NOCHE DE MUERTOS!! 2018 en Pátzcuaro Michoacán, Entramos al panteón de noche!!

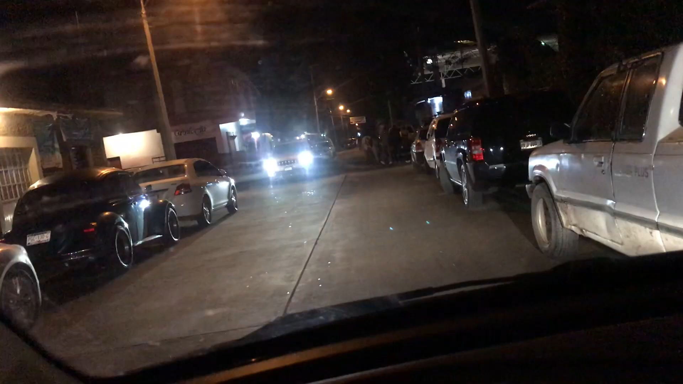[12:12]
todo el camino vemos gente en carros y caminando que se dirigen al muelle gente